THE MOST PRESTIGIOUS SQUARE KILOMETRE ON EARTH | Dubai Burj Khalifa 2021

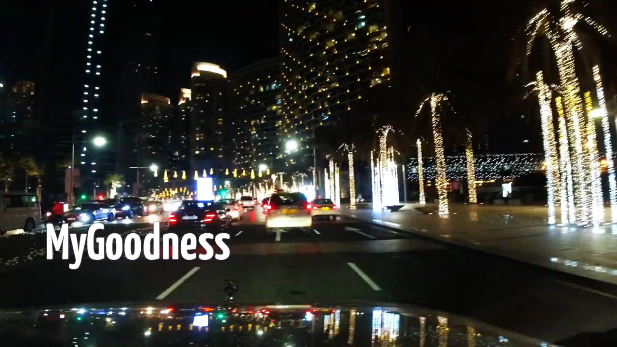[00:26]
And now they are having more lights and decors because it's the Dubai Shopping Festival.
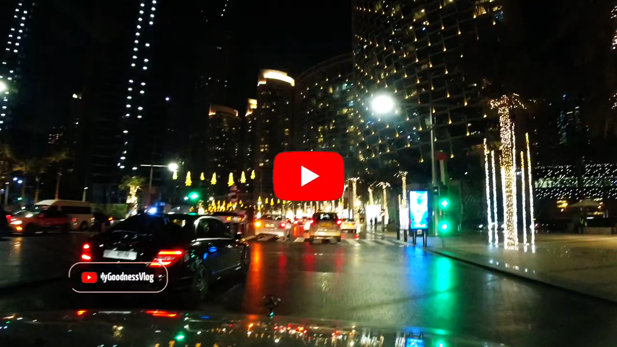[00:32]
Every January here in Dubai, we have the Dubai Shopping Festival.
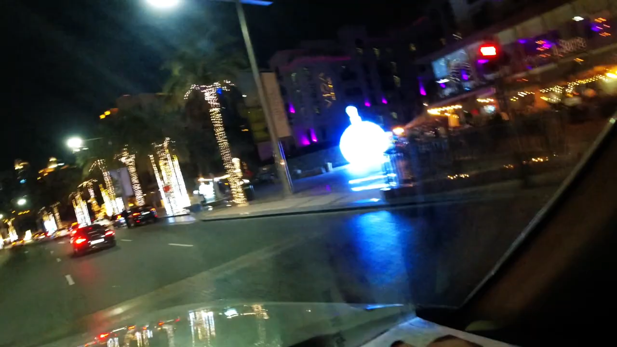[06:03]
Yeah, it's Arena Rex. Yeah, a very nice lit area here. It's called the Dubai Downtown area. There's a big here in the middle of the road. Oh, I forgot to capture that one. Are we going here now?